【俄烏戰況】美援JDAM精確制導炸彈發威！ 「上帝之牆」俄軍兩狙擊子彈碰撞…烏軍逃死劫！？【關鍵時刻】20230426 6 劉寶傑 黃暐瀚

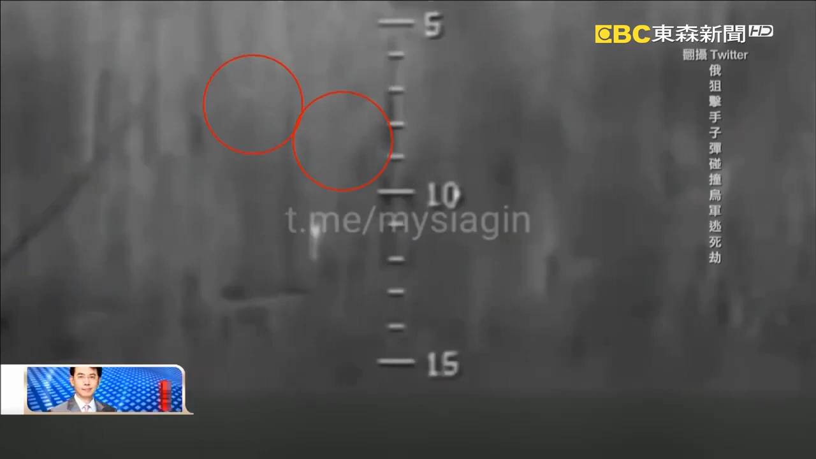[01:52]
這個是烏克蘭士兵有兩個角度的俄羅斯狙擊手要打他沒想到在他的前面兩顆子彈自己撞在一起因為子彈會有熱嘛所以會亮亮怎麼樣